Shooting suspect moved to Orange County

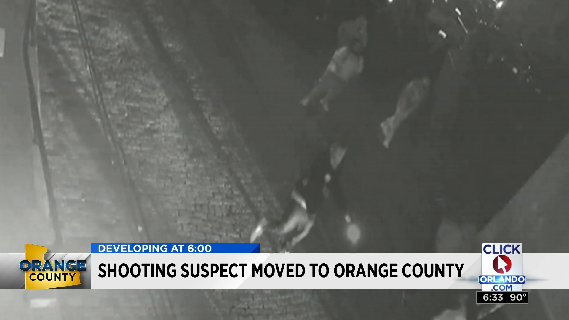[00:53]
As he tried to run away, he was shot by three people. Smith was taken to a local hospital where he later died. Two bystanders were also shot.